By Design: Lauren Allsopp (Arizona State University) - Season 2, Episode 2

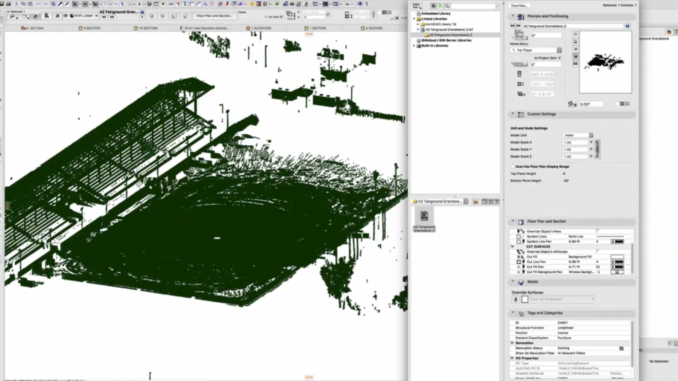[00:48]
A drone will pick up millions, billions of points.
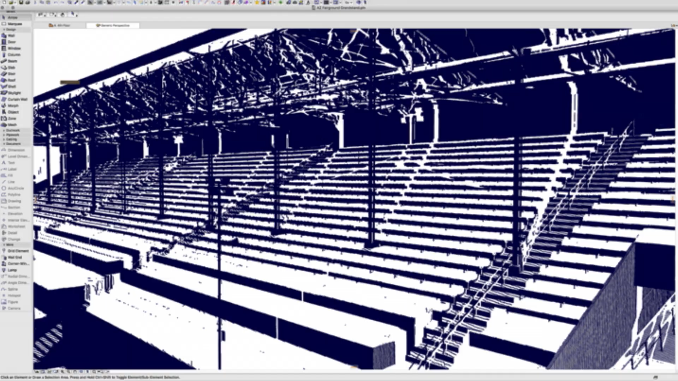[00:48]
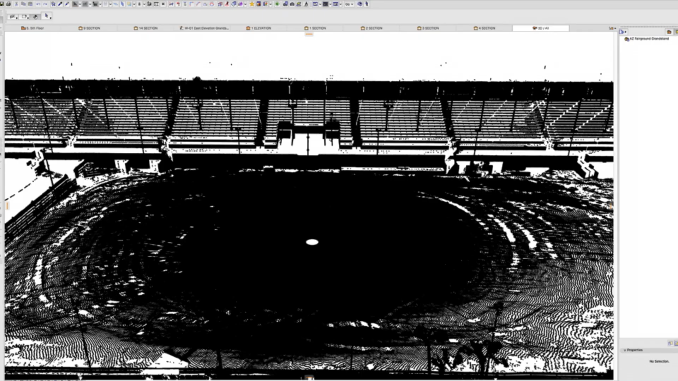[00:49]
In fact, when we did the grandstand, we had picked up the sand particles in the air.
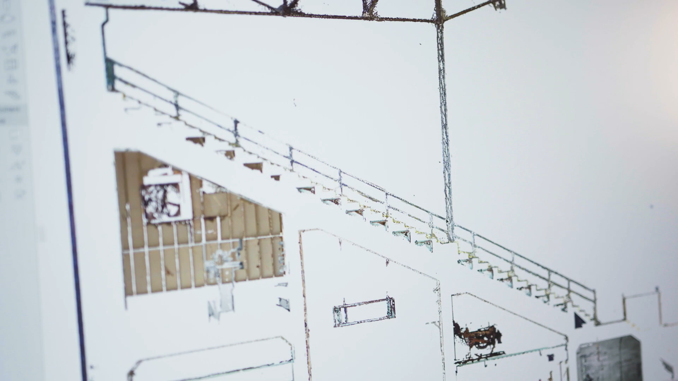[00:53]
And so we actually had to recognize it
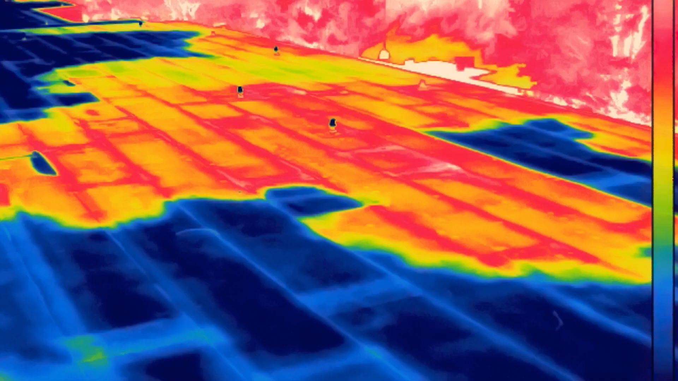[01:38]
Taking the radiant information that thermal